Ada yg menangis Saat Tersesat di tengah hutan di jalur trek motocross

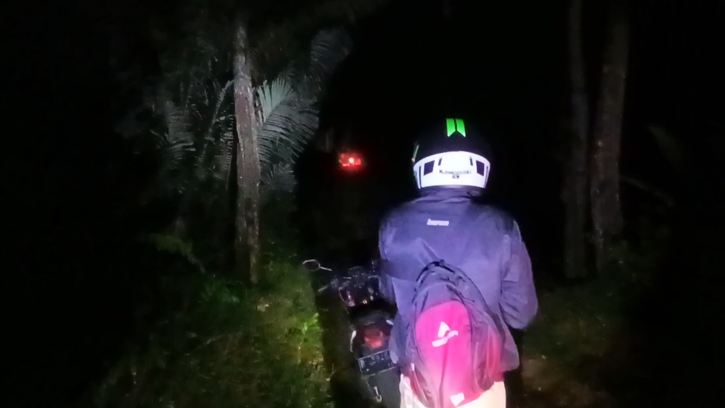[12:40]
Nah, iya kok, mana emang kok. Tadi orang mikirnya motor. Tuh, itu. Agak sepanjang jalan, jalannya kayak-kayak. Anjay. Gimana? Jalannya pilih-pilih dur. Pamisi. Jalannya priwe. Bodol banget apa ora?
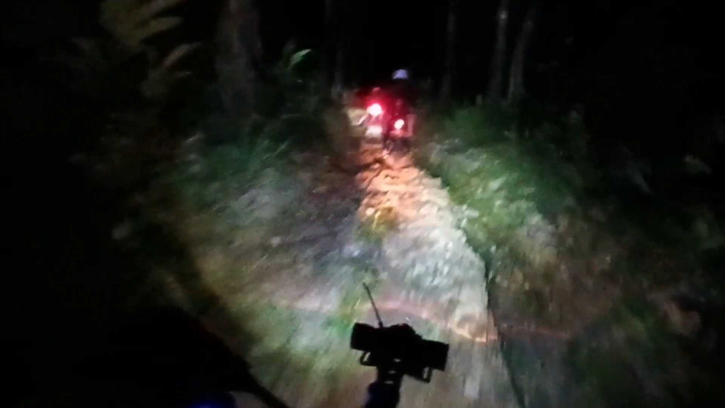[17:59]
Anjay, ini mah hutan terus, guys. Allahu Akbar, untung kita nggak sendirian ya, kita bertiga di sini.